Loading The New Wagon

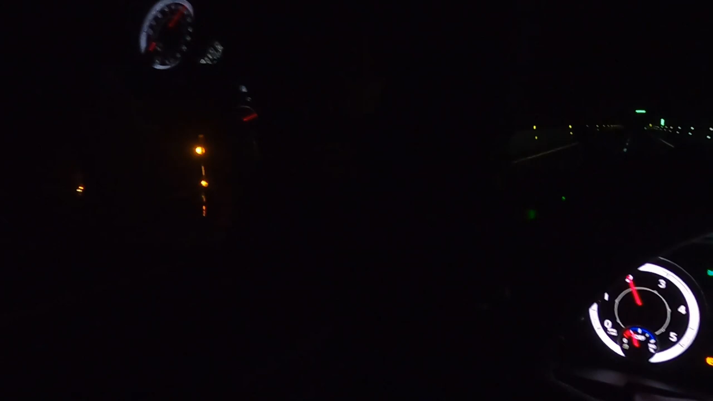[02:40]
Uh, we have a Prius, a Audi A3, and a, um, Volkswagen Rabbit. So I didn't do any filming, excuse me, yesterday while loading these because I just wanted to learn the process and be safe. I wouldn't be worried about the camera and if the angle looked right and all that, so. We're headed, uh, Northern Pennsylvania Turnpike right now headed out to Cleveland, Ohio. It's snowing right now.
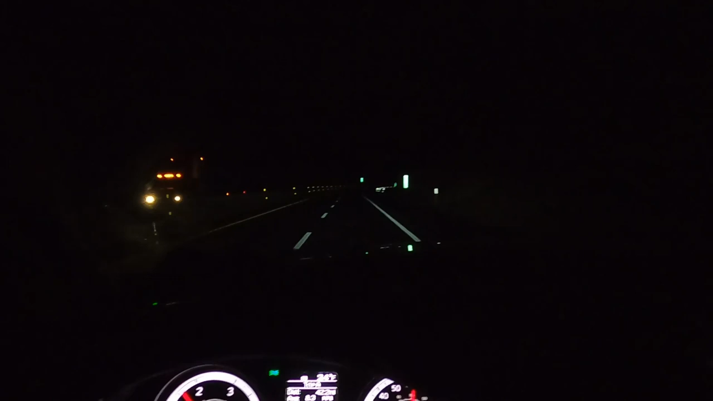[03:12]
It's been snowing the last two days in Cleveland. Uh, last traffic cam I looked at, roads are just wet. Uh, there's snow on the side of the roads and whatnot, but the roads are just wet, so that's good. Uh, but we gotta get this done. The Prius is the reason for this trip, but I will make sure I show you guys once the sun comes up what we got on the trailer. And, uh, nothing like taking the new-to-me trailer and putting it right in the snow. But the good thing about that, it's all aluminum, so we don't have to worry about much.